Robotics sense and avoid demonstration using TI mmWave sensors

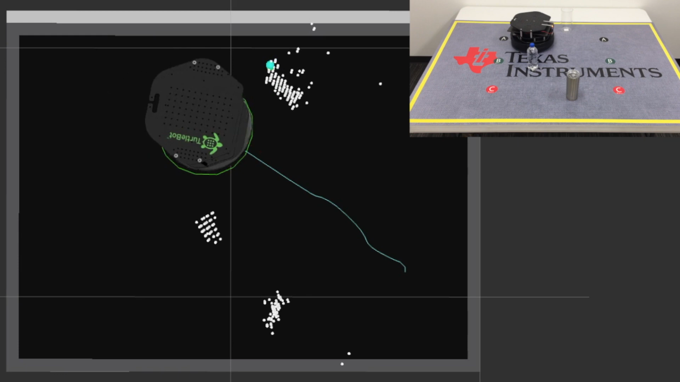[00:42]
water and metal obstacles in the robot's way as it tries to travel from one end of the table to the other.
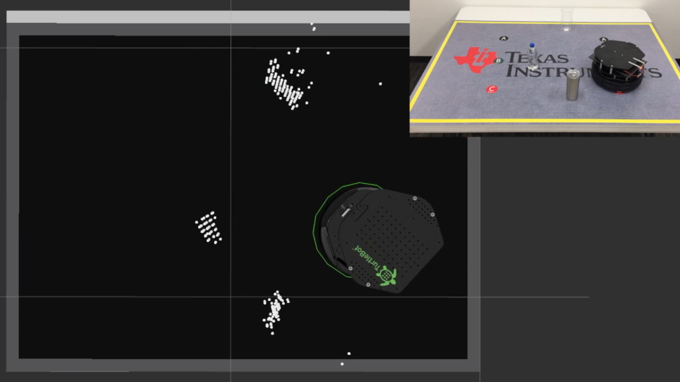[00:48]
The millimeter wave sensor provides the position of these objects, which ROS then uses to plan a path to the other side of the table.